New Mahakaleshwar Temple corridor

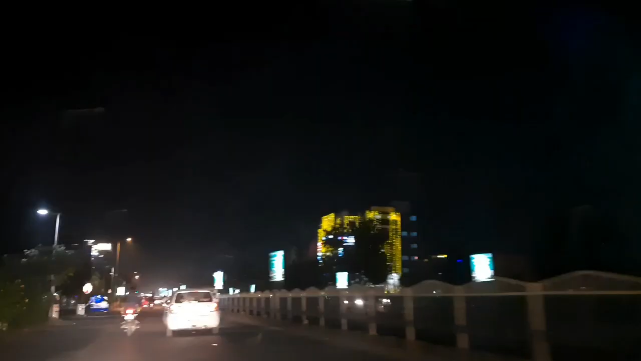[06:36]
वो हमने सुबह 4 बजे स्टार्ट की, और 4 बजे से हमने विजयनगर से चलना शुरू किया,
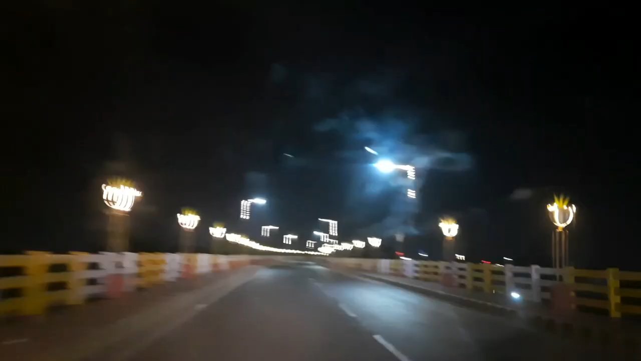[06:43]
और हम अराउंड 5 o'clock वहाँ पे पहुंच गए थे। तो ये देखिए वहाँ के रास्ते का नज़ारा है उज्जैन का,
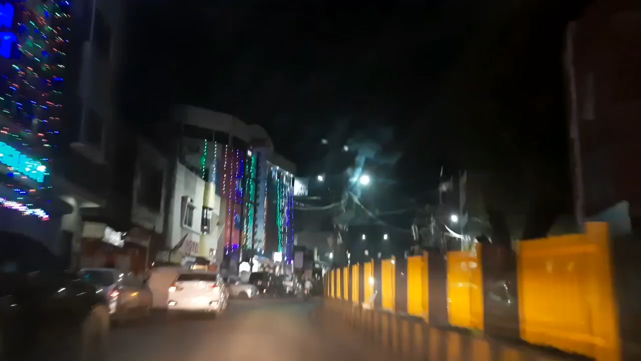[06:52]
महाकाल का, जो बहुत ही सुंदर लग रहा था।